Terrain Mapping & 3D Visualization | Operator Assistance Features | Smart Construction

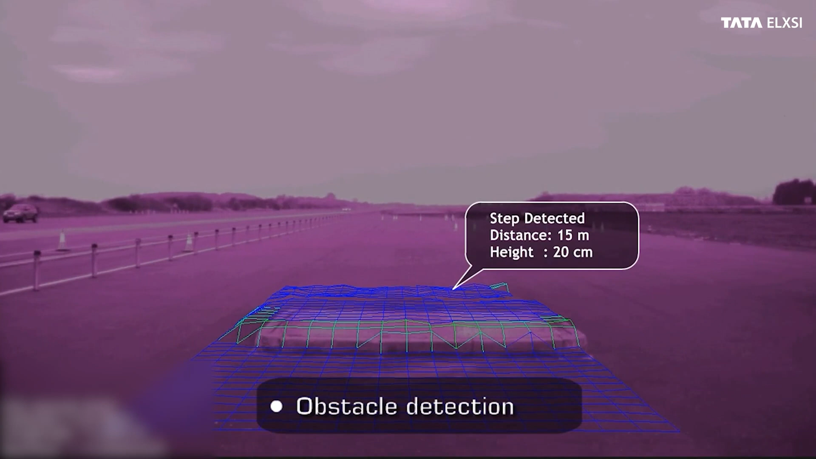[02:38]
The produced visualization and terrain mapping data may be utilized for advanced features,
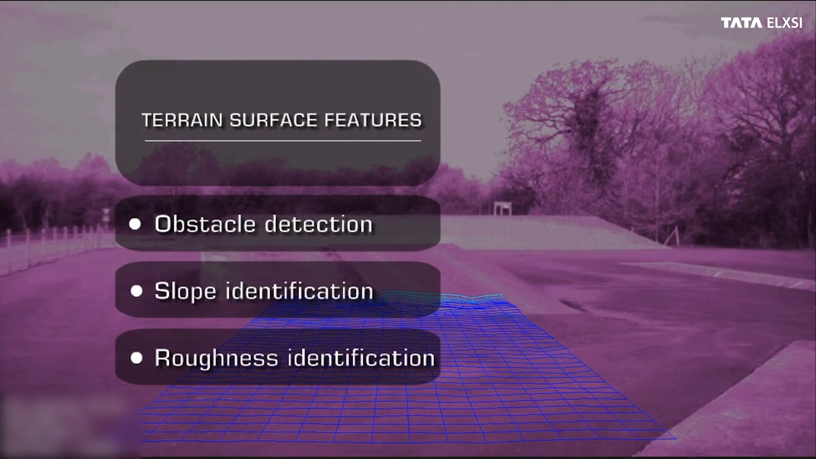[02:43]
like obstacle detection, slope identification, roughness identification and so on, which are unavoidable on the road to autonomous operation.